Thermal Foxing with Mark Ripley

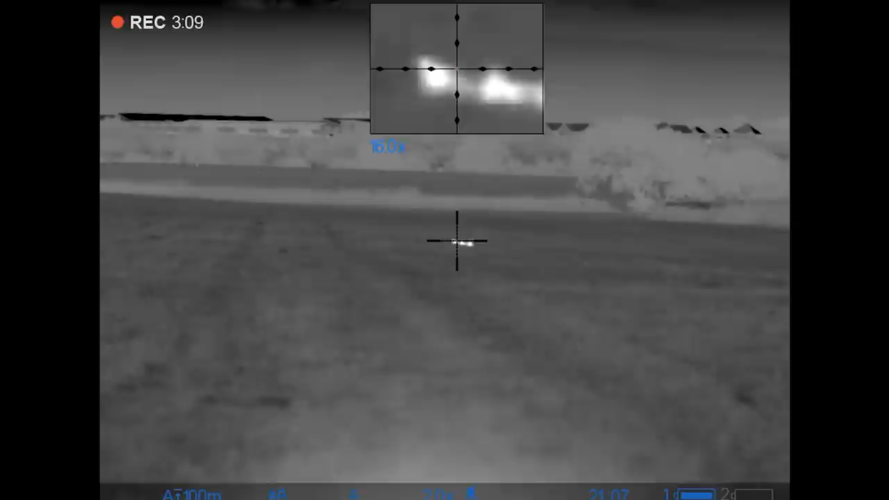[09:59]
Okay, so we're off to a good start. First one down. That was probably only 80, 90 yards, something like that. It's just coming across the field and I'll give it a squeak. I'm trotting in.
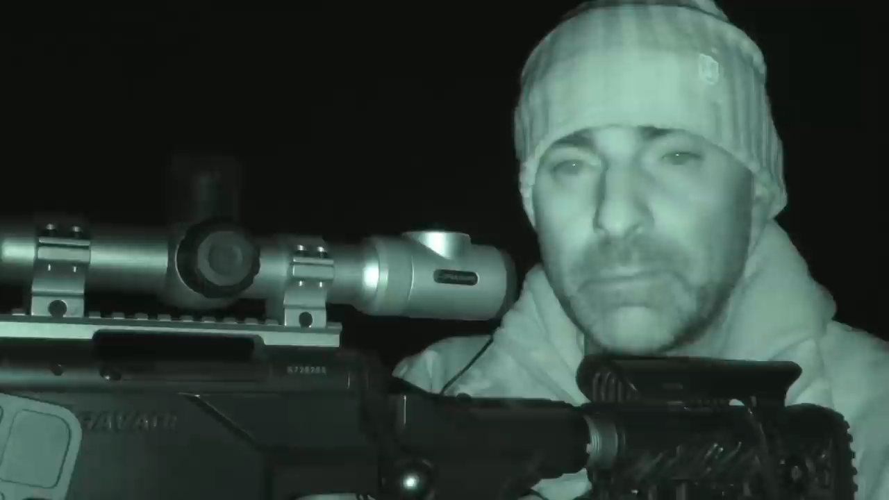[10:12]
A shout stops it. Textbook, straightforward stuff. First fox down.
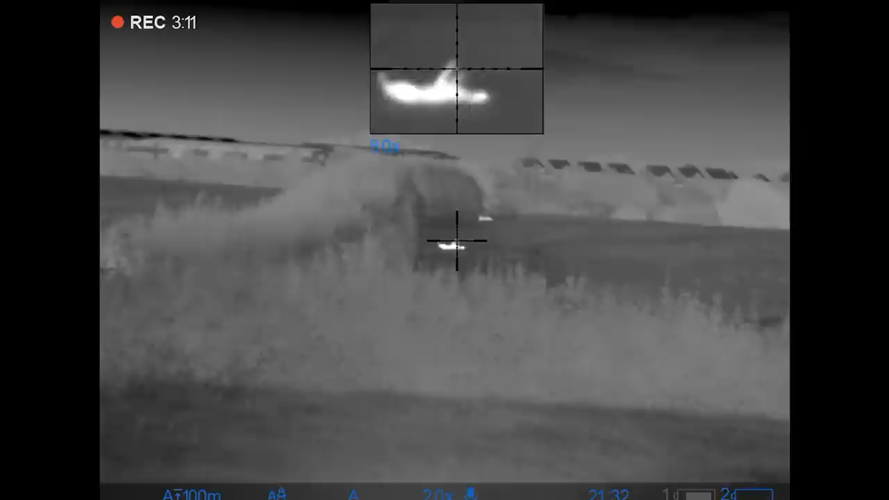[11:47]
That last one that was 110 yards
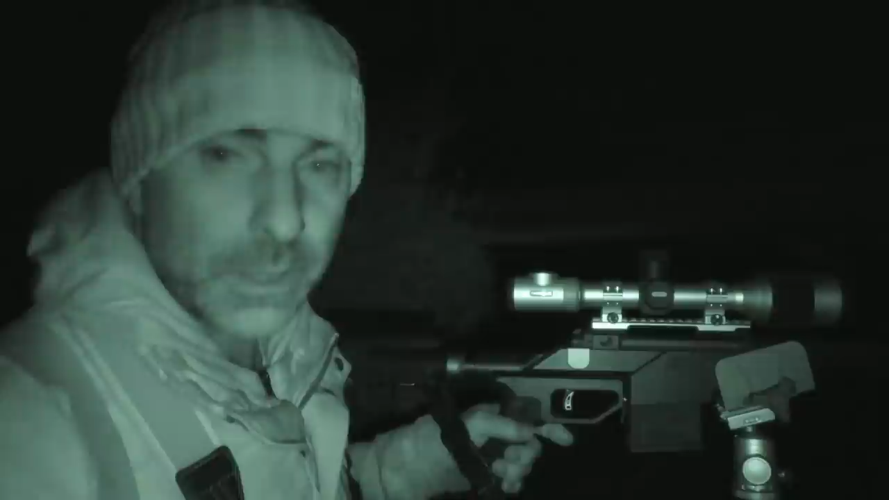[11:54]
and I managed to squeak him in from the field out in the middle here and he was coming in lovely and I thought he was going to come through the hedge but the hedge if he had come through it would have been probably not much more than about 50 metres in front of me so I stopped squeaking just to wait and see where he was going to come out and I was actually a bit concerned there's a gateway just to my left here I thought he might have come up the hedge and come round into this gateway and been right on top of me but as it happens I think he must have winded me because the wind is blowing that way and he turned round and went back the way he had come along that hedgerow.
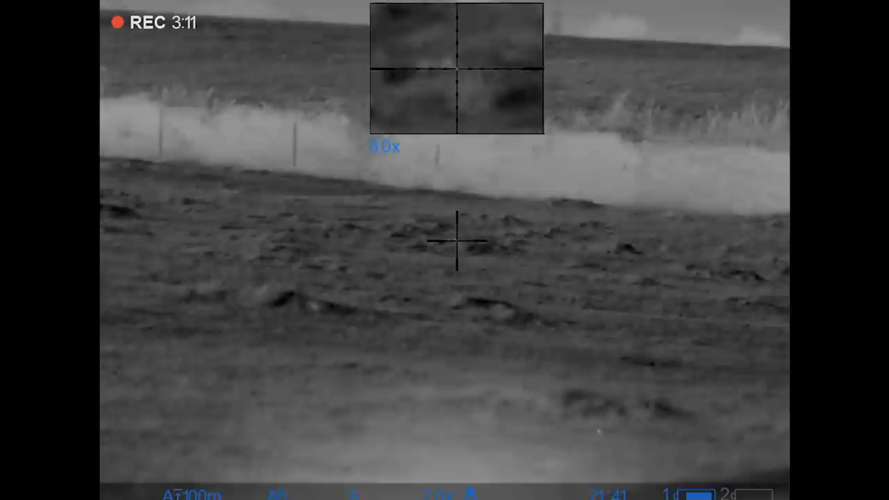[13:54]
I nearly lost that one. I squeaked that one in as well from the next field over.
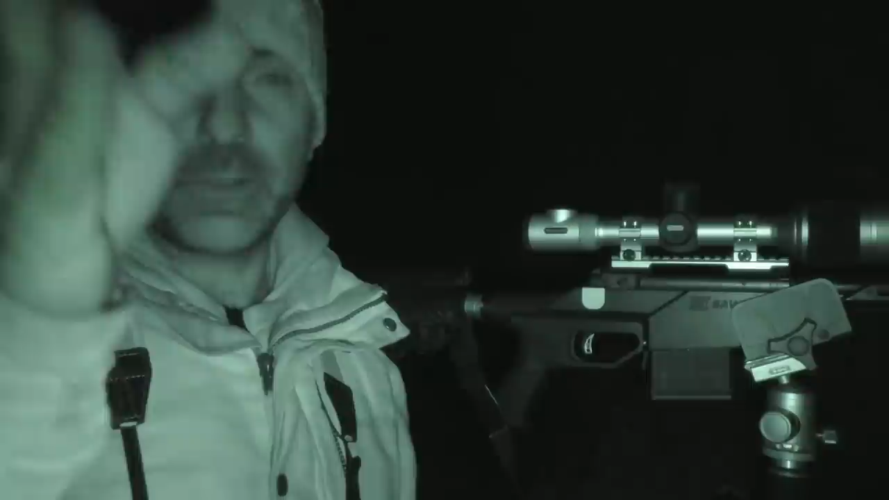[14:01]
I literally just stood here and shot that one on the edge of that hedge there. Just about to walk away and go over the gate and go and pick it up.
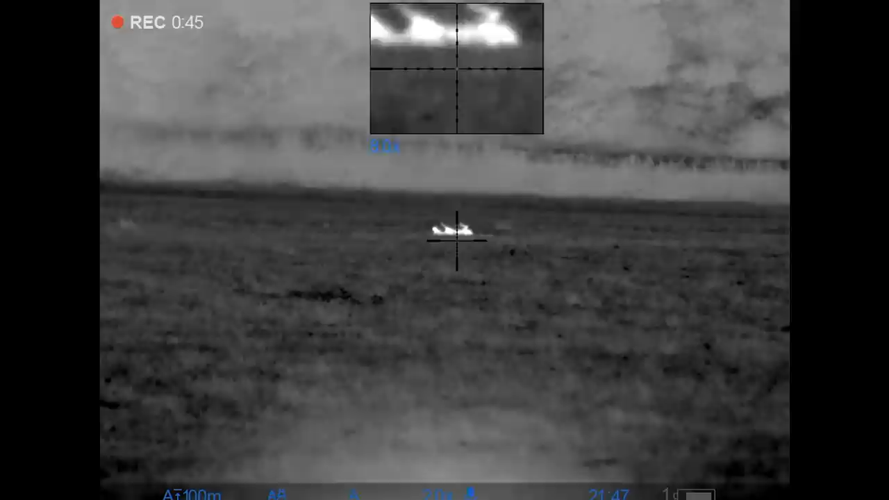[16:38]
It's unbelievable the amount of foxes that are down there.